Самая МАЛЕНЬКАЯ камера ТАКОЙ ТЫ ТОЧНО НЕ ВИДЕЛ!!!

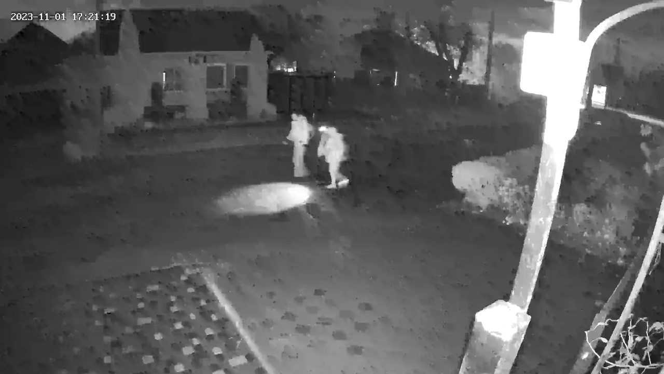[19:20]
Так, сейчас посмотрим, вот она должна увидеть объекты, да. Переключилась в цвет и включила белые LED-светодиоды. Ну, упустила людей, скорее всего, вот именно вот эта засветка ей помешала.
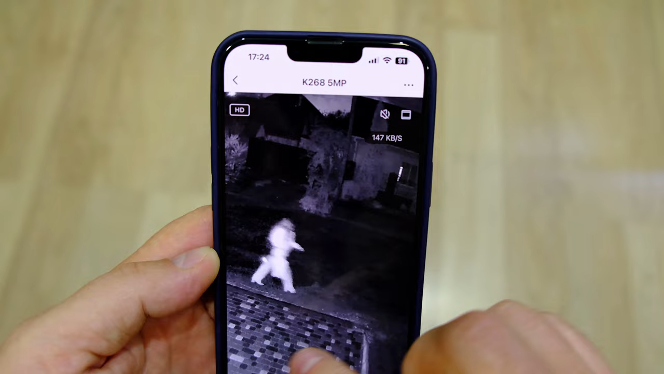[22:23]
Ну, а вот смотрите, ну, довольно так понятно, что не разберешь ты черты лица человека, но, смотрите, ночная картинка